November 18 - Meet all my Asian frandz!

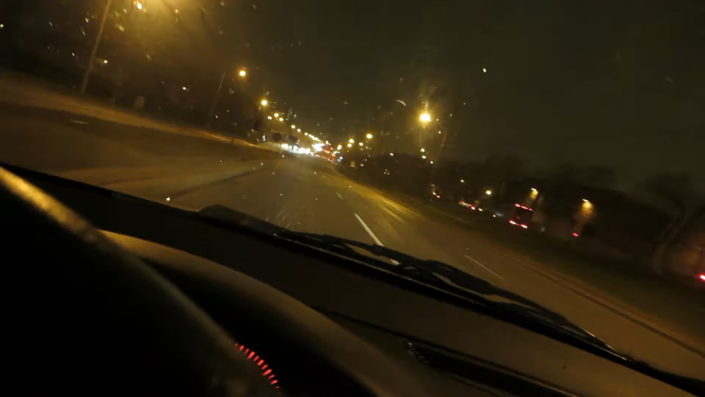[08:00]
Hit up against the front of my car. I don't know if you can see it in here or if you can hear it. But yeah, it's definitely not rain, and I'm pretty sure it's precipitation, or my eyes may be failing me. No, it's coming down pretty hard. It's probably a very, very frozen snow, hailish kind of thing.